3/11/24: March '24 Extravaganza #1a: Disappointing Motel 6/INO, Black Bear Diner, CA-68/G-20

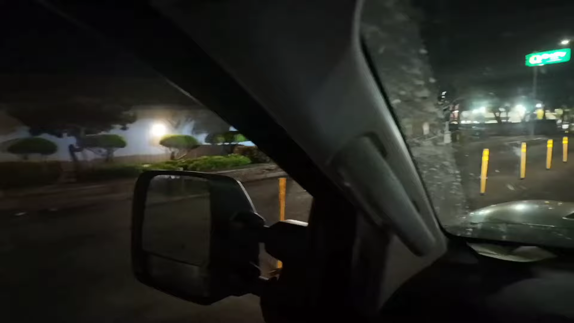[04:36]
But, you can see, you can see it looks like somebody got rid of a couple of them so you can make the left turn.